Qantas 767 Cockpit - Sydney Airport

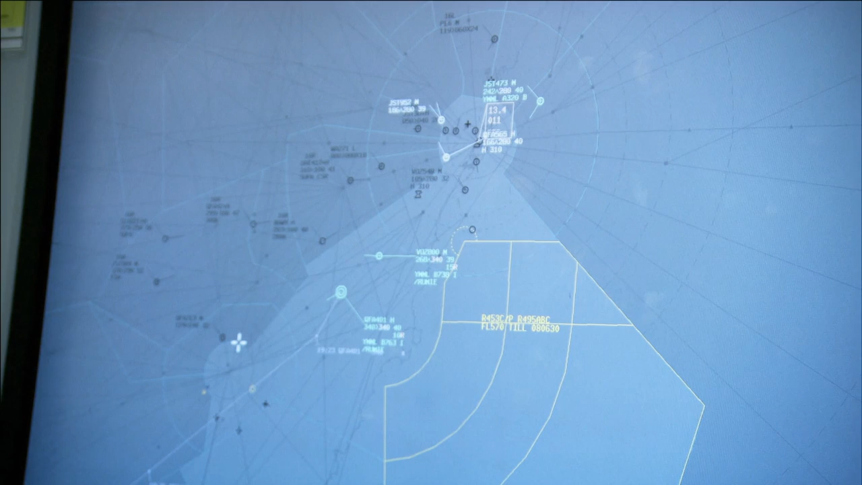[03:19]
By 7am, a line of aircraft waits to land.
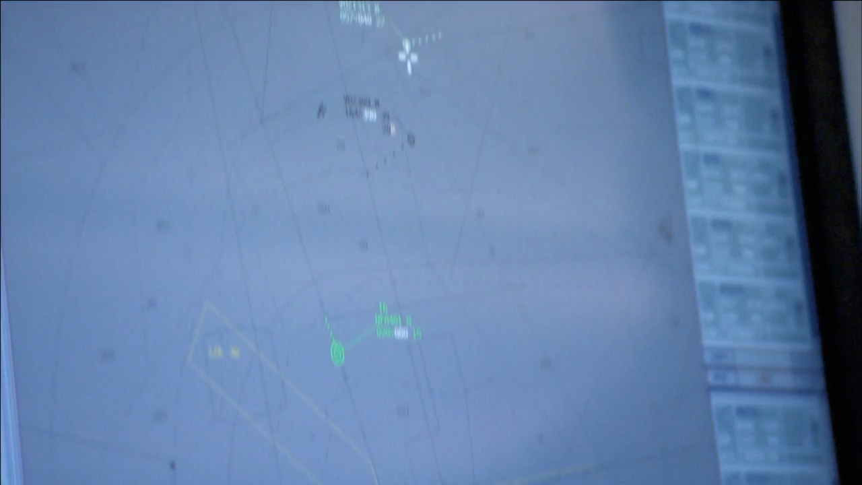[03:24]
Each one's neatly spaced with about the three minutes between each and every one. And that'll just continue for the next few hours.
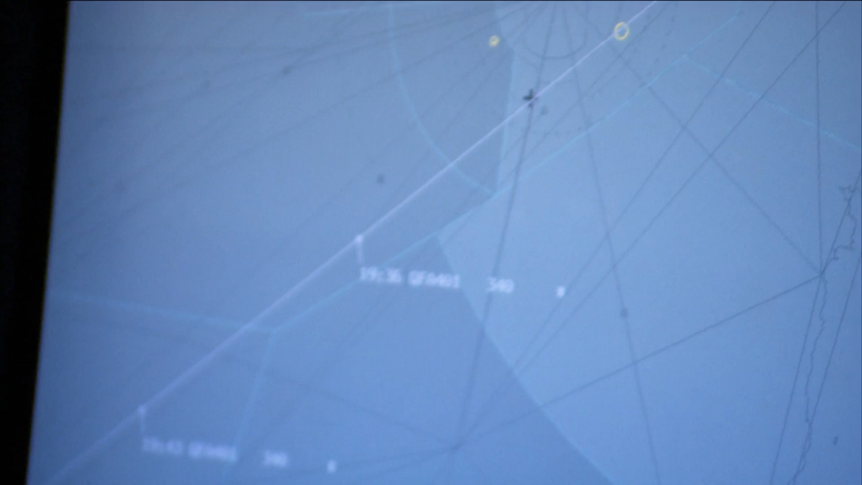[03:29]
Melbourne, waiting for the first flight, a fleet of yellow taxis jockeying for prime position.